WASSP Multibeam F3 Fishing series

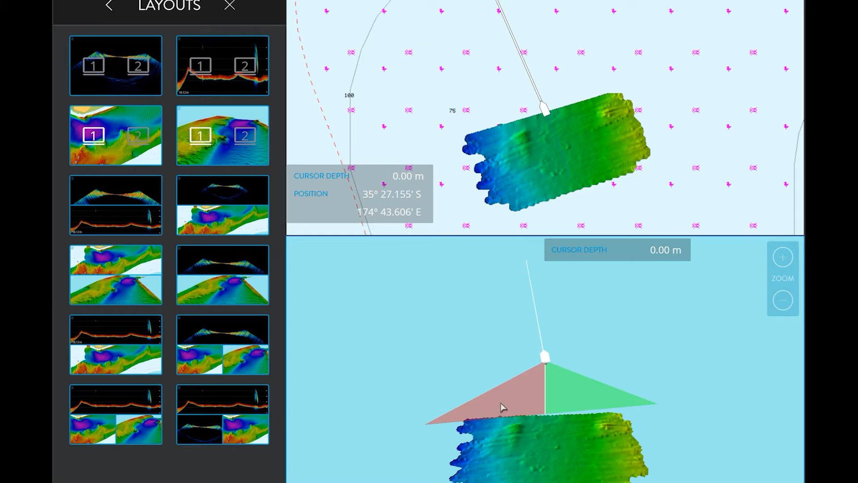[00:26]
starting back in the early 2000s and we saw a gap in
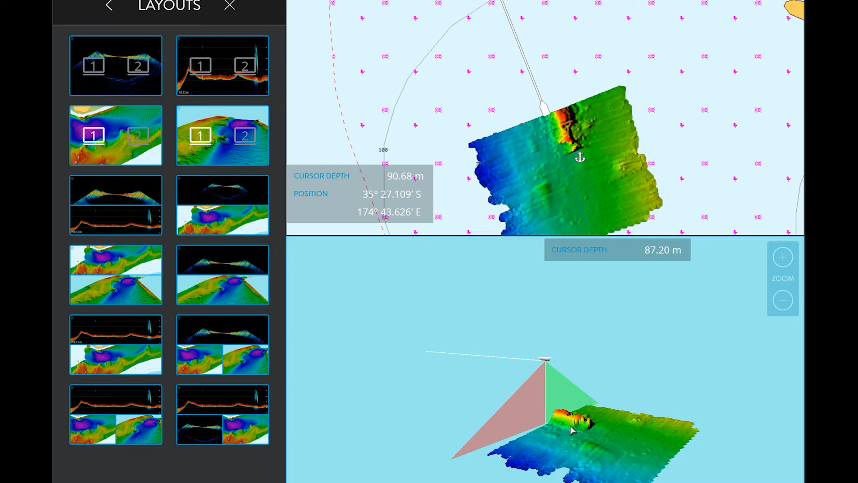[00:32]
the market where other players weren't working and our customers were asking for better sea floor mapping,
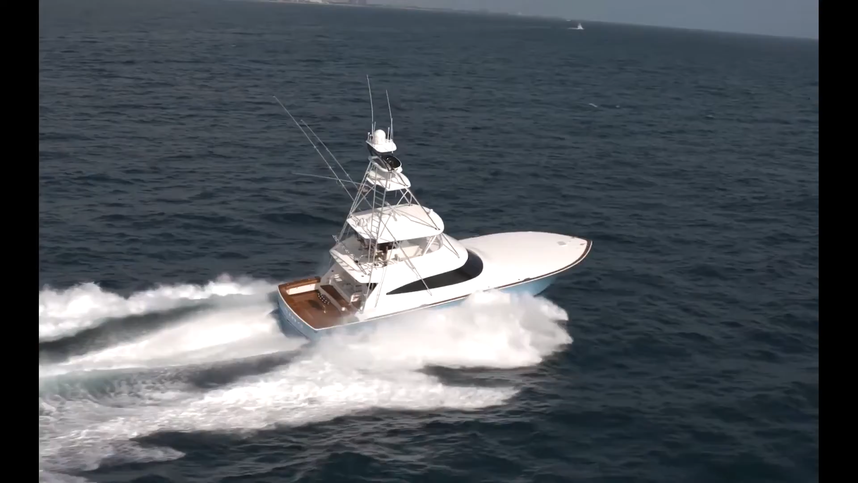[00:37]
asking for better detection of fish and water column and
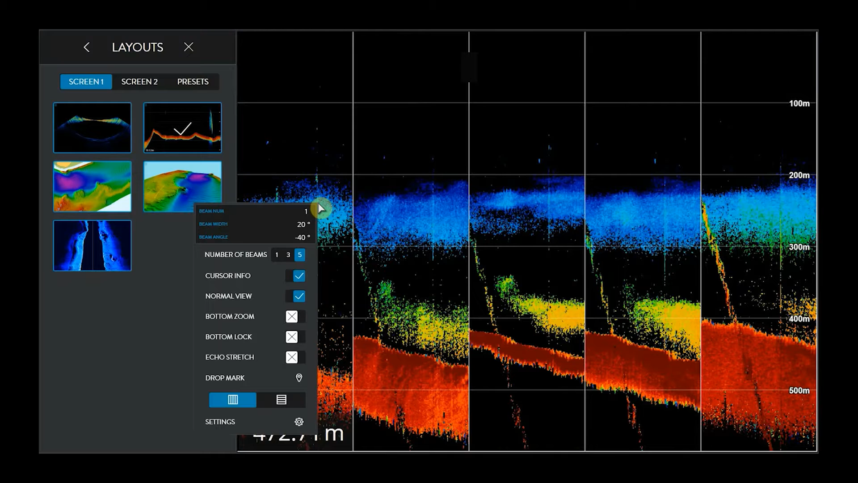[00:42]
they were asking to be able to have a single solution to cover all of their needs.
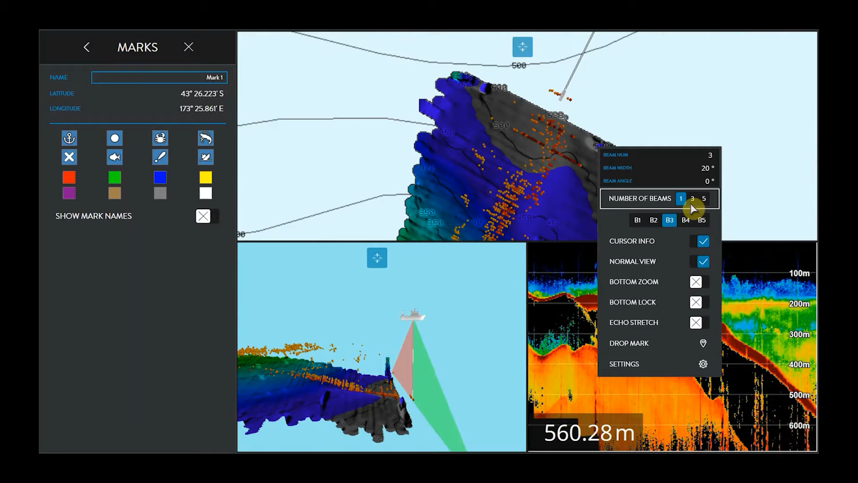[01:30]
On screen: depth 560.28 m
but you can see the sea floor down at 400 metres kind of thing if it's in reasonably good conditions.
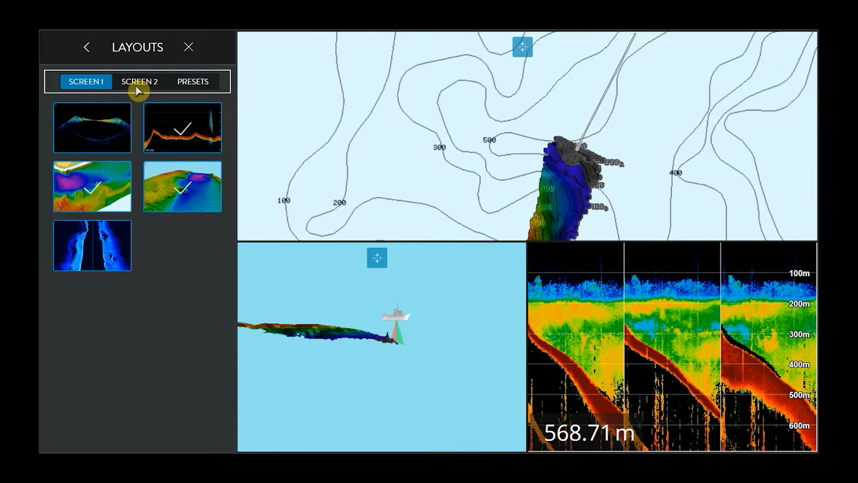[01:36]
On screen: depth 568.71 m
Yeah, I mean we've got methane in 1000 metres.
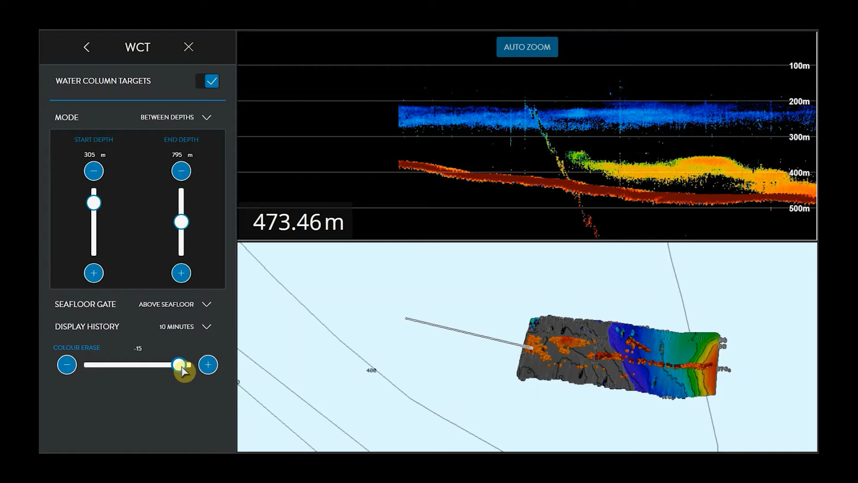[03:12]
Some people are quite good at looking at it and going, oh, I can understand that's a 3D object and that's a fish school. And then they can kind of see around it the other little blobs. They can kind of understand, like, oh, that's a fish school and those are other fish around it. You can kind of go, oh, I understand what that is. Whereas if you've just got 2D, you just don't have as much on a traditional sound. Some fishermen, it's really, like, gold that they can just go over an area and go, oh, there's a soft patch there. I didn't know there was a soft patch there in the middle of this area.
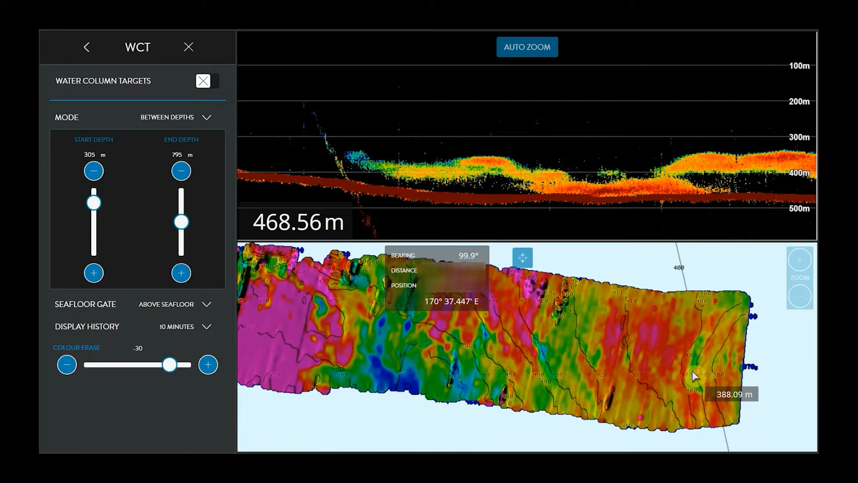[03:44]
I thought it was all hard. I'm looking for shrimp or scampi or something, and they're on the soft area. Oh, it's gone to a toe over there. Oh, what do you know?
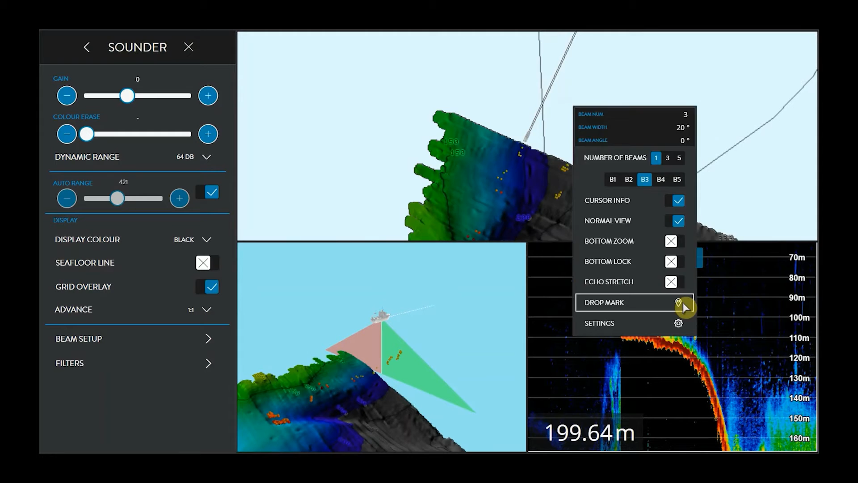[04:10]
On screen: depth 199.64 m
The extra licenses allow you to have extra functionality using the data that you collect. Examples of that are backscatter. The customer can interpret the hardness of the sea floor through a backscatter image.
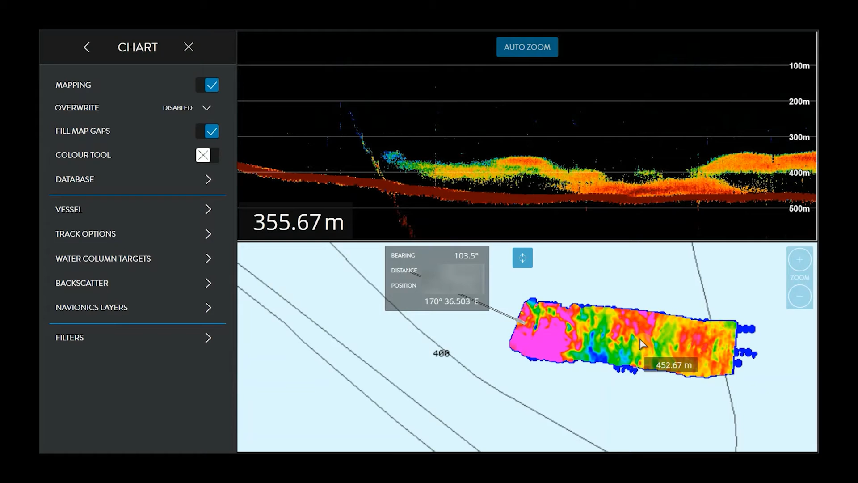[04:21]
And that's basically processing all
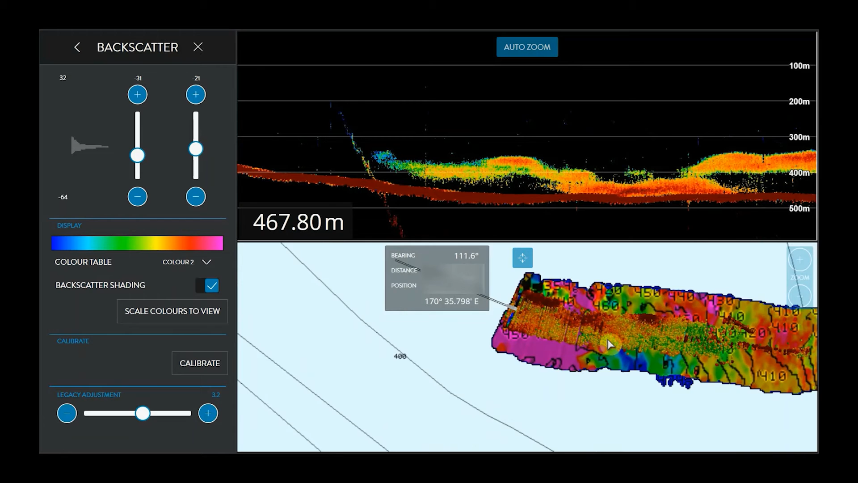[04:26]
On screen: depth 467.80 m
of the seafloor for, as well as position, strength of the return.
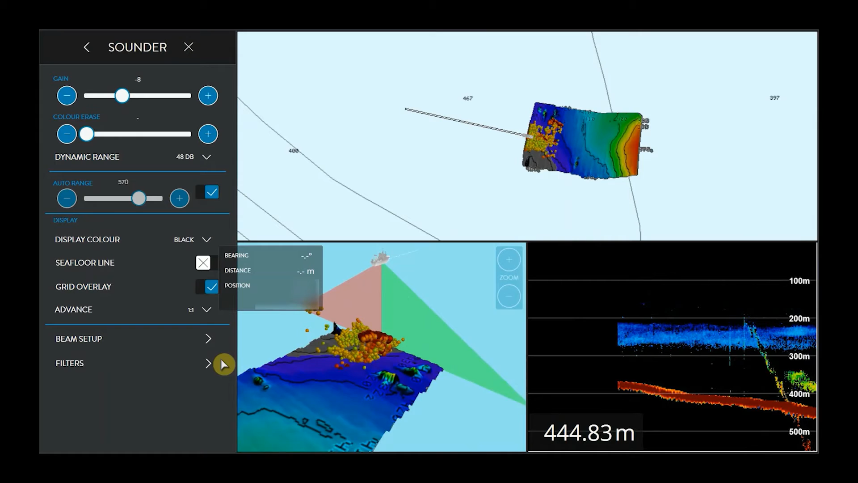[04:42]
On screen: depth 444.83 m
you can also see the fish or other watercolumn targets as discrete returns with target strength.